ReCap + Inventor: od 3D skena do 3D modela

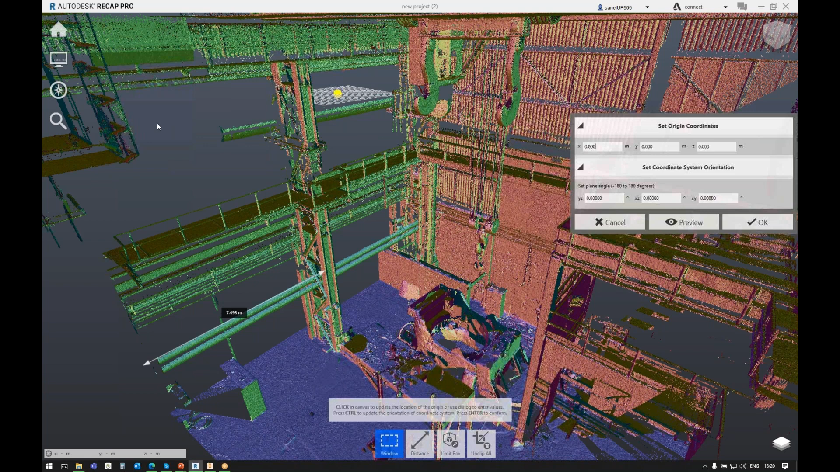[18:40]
možemo, znači, evo sad momentalno vidimo gdje nam je origin i to nam zapravo ne paše, tako da, znači, mi bih htjeli pomaknuti origin
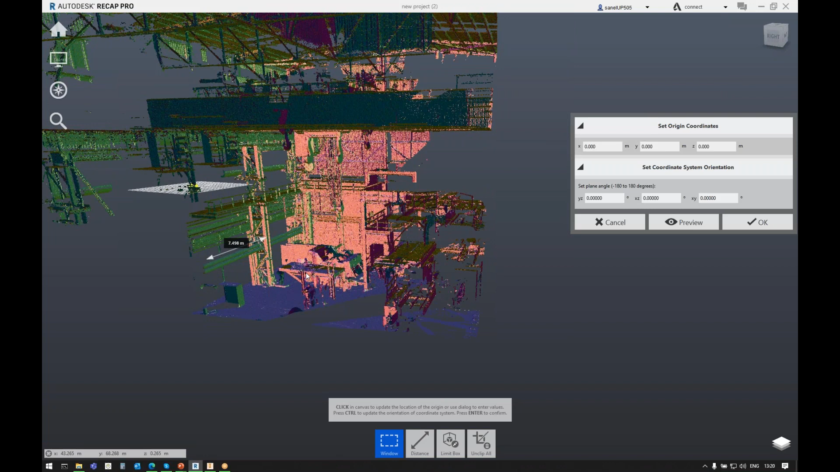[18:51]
da nam bude unutar hale, i, znači, imamo i tu opciju, i to nam je bitno kasnije kada to importiramo u inventor,
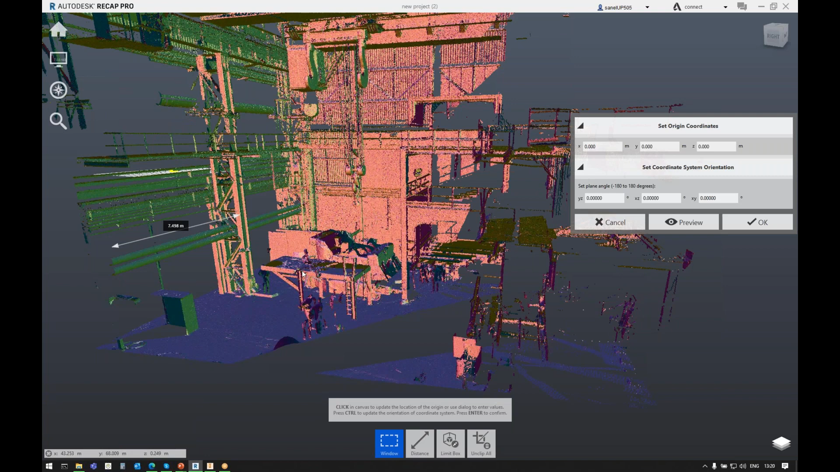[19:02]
da nam origin bude tamo gdje nam to odgovara, i, znači, imamo i alat za to. I, sada, znači, jednostavno da ne duljim i da ne uzimam vrijeme vama,
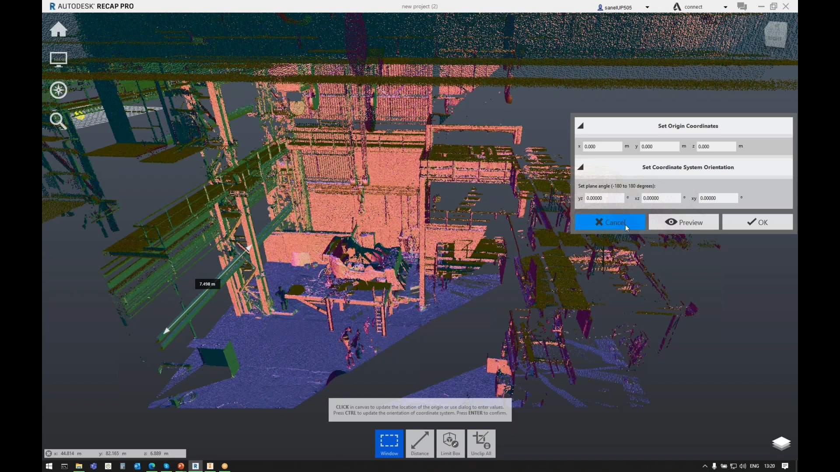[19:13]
znači, ja ću vam pokazati kako izgleda jedan pripremljen sken. Znači,
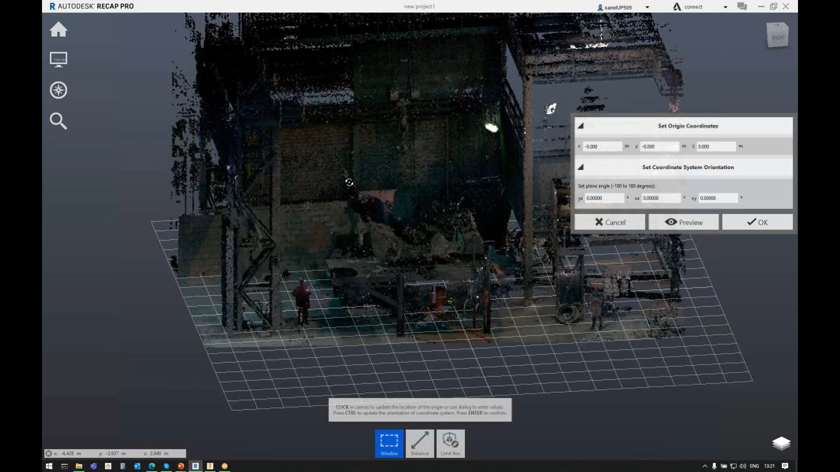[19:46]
unutar hale, i osi su namještene, i namješteno je sami kutevi, znači, prikaza i tako dalje,
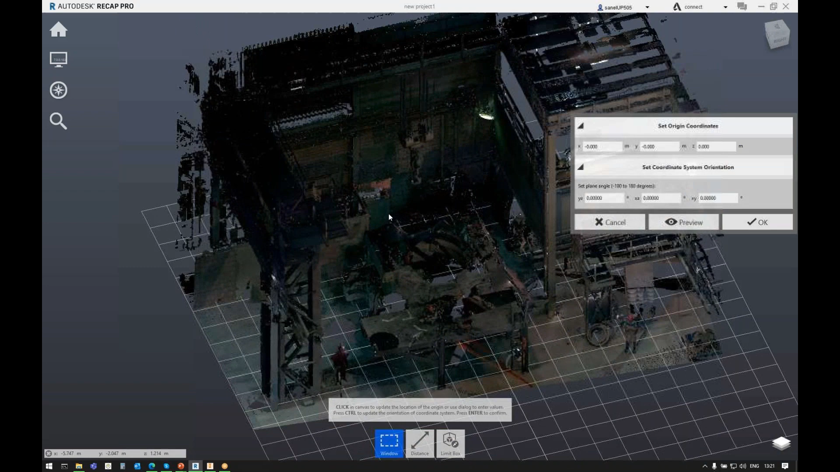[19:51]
i to je zapravo to što se tiče samog inventora, evo ga,
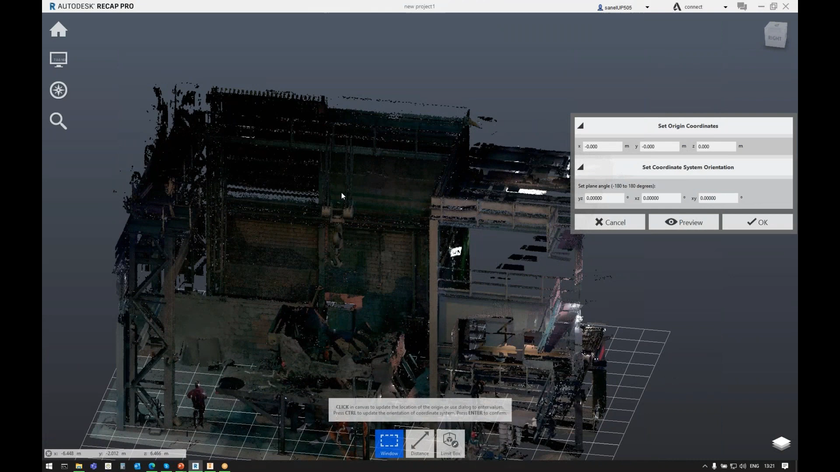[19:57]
pardon, recap, to su nam tri bitne mogućnosti, dakle,
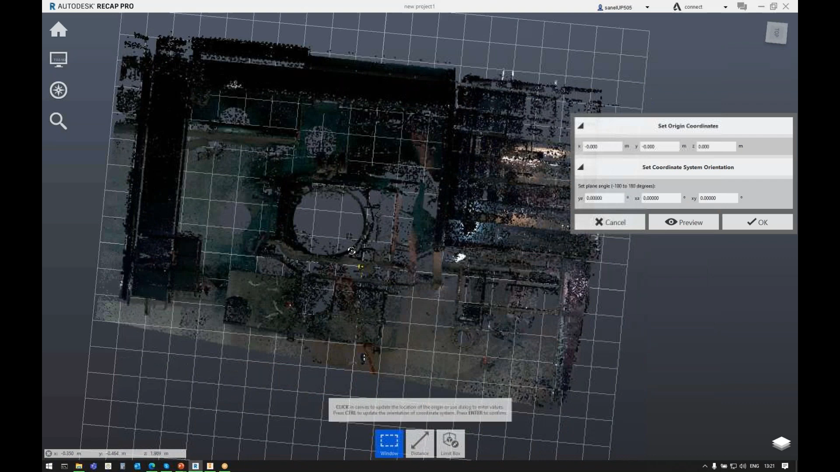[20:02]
da očistimo sken i da pripremimo ishodište skena. Kada smo to rješili, radimo eksport, eksport, znači, radimo RCS ili RCP, recap source, odnosno, recap scan nam je bolja opcija, RCP je recap project file, nama više odgovara RCS, mada će, znači, inventor će učitati jedno i drugo.
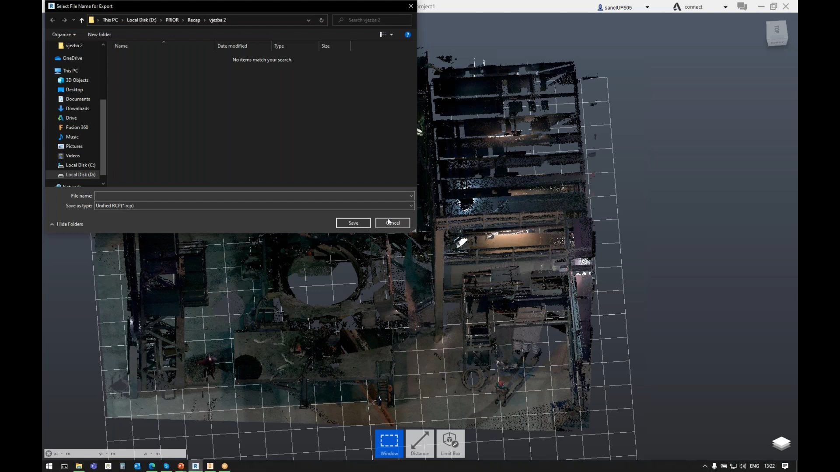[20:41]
Pošto sad opet zaradi vašeg vremena, znači, nećemo čekati eksportiranja, mi smo to već pripremili, eksportirali smo taj file, to, ako je stvarno velik sken, može potrejati duže, mada i samo, evo,
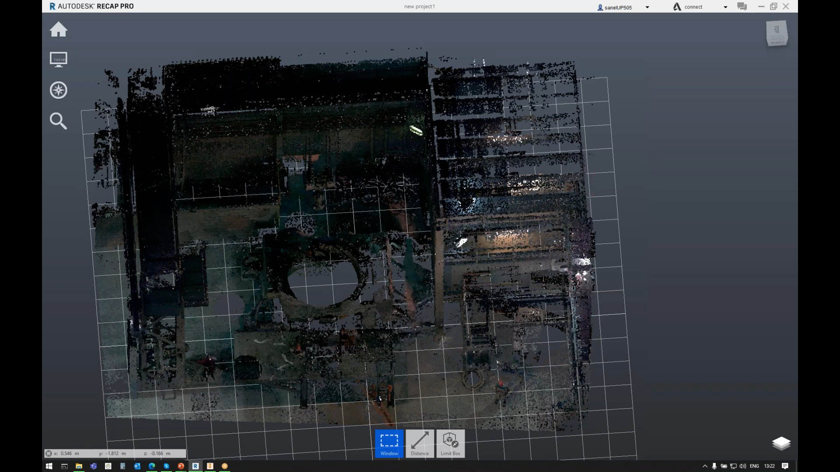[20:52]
ovaj sken će opet potrejati neku minutu da to eksportira, i naravno, jel da sad ne čekate vi to eksportiranje, mi smo to već pripremili, i odradit ćemo taj prvi korak u inventoru, sad smo u sučelju inventora,
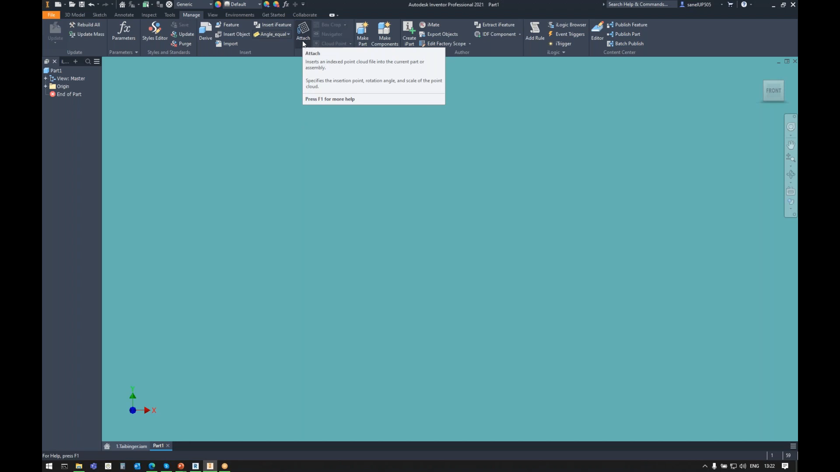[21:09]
idemo na onaj korak sa početka, znači, teč, i odabiremo naš pripremljeni RCS, dakle, ja sam ga nazvao HALA1, kažemo Open,
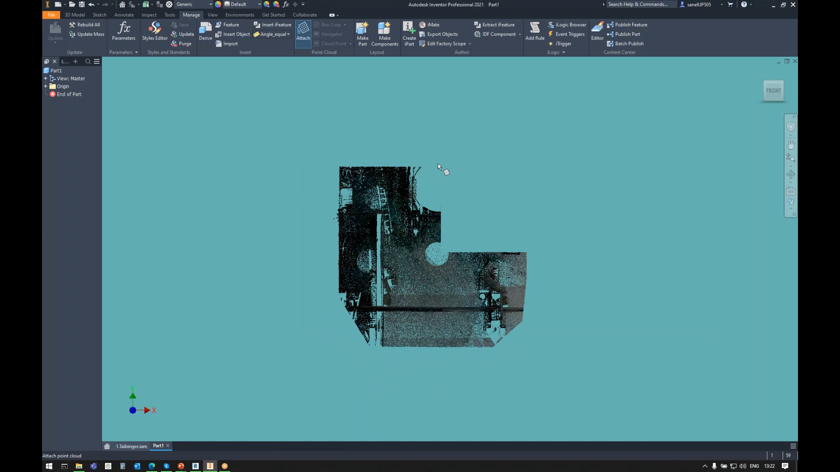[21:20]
kliknemo bilo gdje u samom prozoru inventora, i onda će nam on ponuditi ono što je nama bitno, to je opcija da odradimo Insert at Origin,
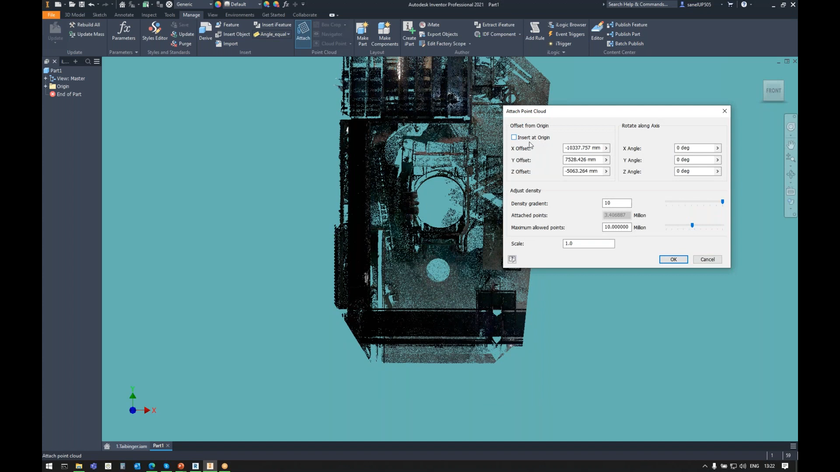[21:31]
dakle, da poklopimo ishodište skena sa ishodištem samog parta, to nam je bitno i to ćemo odabrati. Druge opcije su da možemo odabrati gustoću, dakle, ako smo radili sa nekim skenerom, na kojeg smo namistili da radi na najjačim postavkama, možemo dobiti pregust, skenku i pretežak,
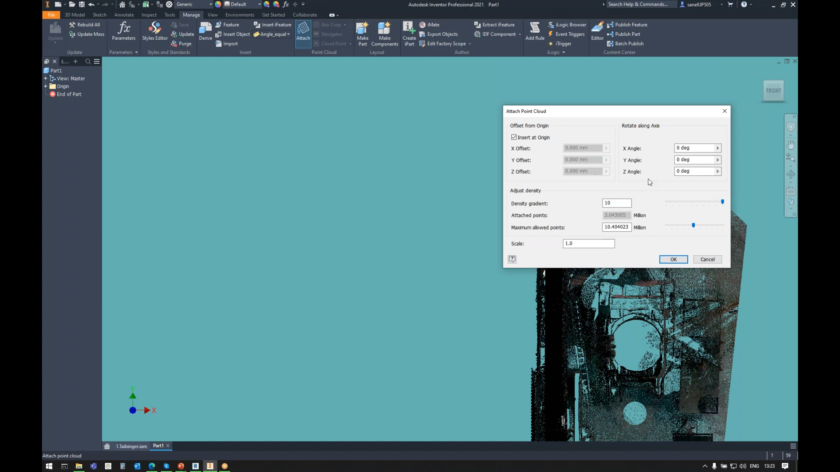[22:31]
Pa to je u stvari 10 milijuna točaka, tih točaka koje čine oblak točaka, a u biti se to zove point cloud. I s ovim smo, znači, ok, ovo smo prethodno namjestili u recapu, što nam dodatno lakšava rad, tako da ćemo reći ok.
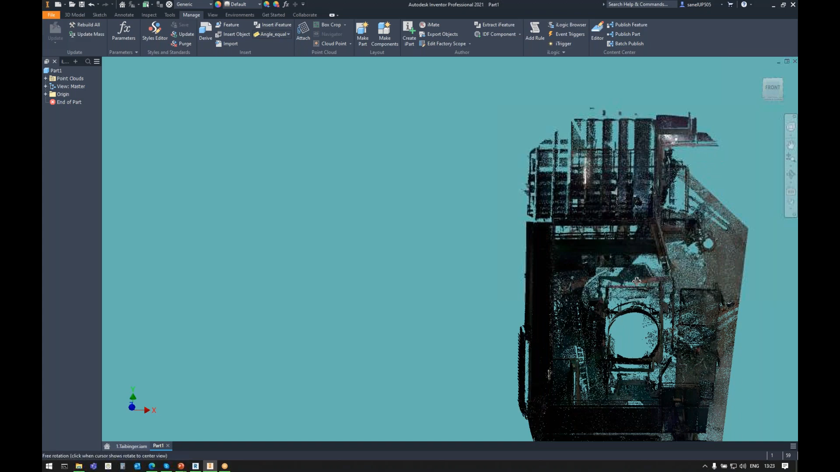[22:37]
I sada smo, znači, odradili prvi korak i imamo, znači, naš 3D scan unutar inventor sučelja.
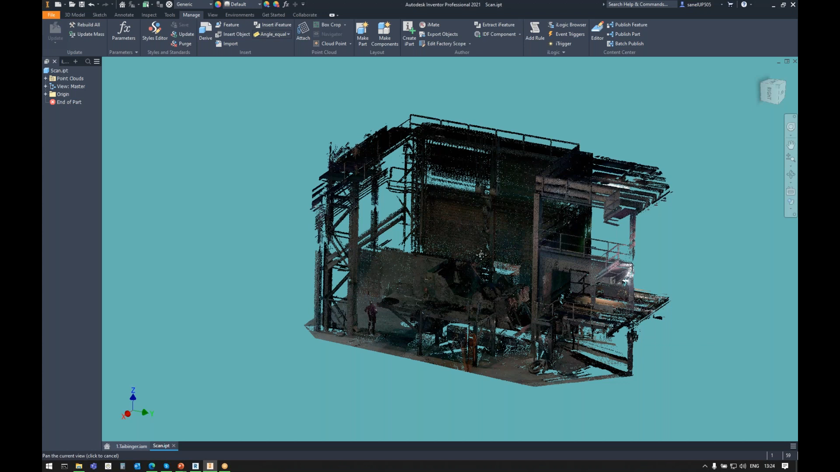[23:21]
I imamo scan unutar inventora. Sljedeći korak bi bio kreiranje asemblija.
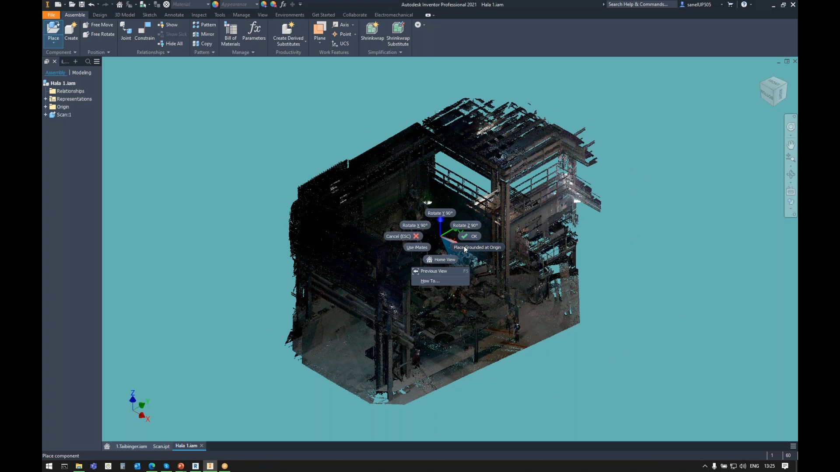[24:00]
Dakle, tako da imamo part koji sadrži scan i da se taj ishodište tog parta poklapa sa ishodištem samog asemblija. To nam je bitno. A da bi to postigli, trebamo scan ubaciti u part tako da se poklapa sa ishodištem.
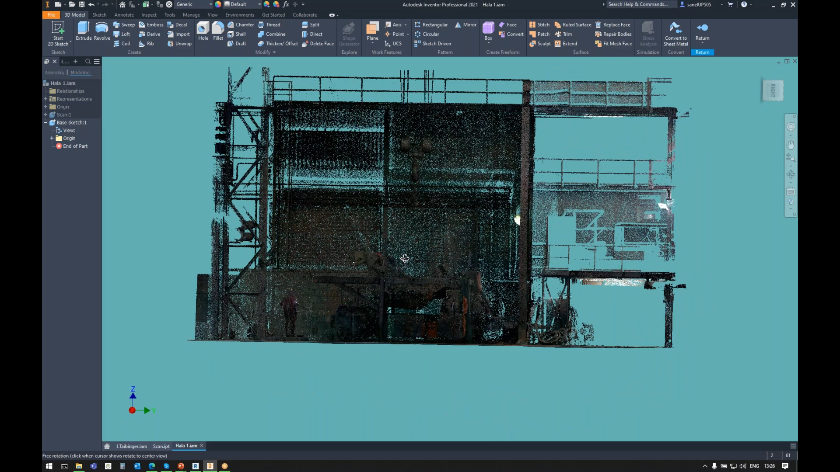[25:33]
odnosno vaše prostorije objekta gdje se nalazite.
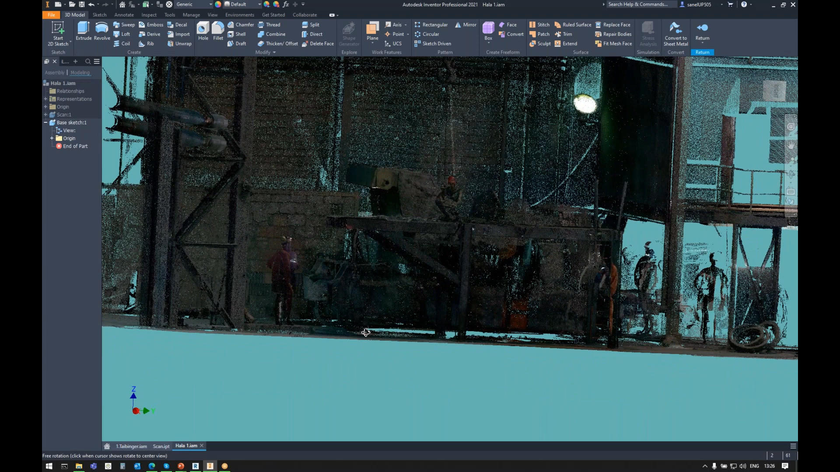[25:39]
Tako da ćemo unutar ovog sučenja napraviti taj naš pod.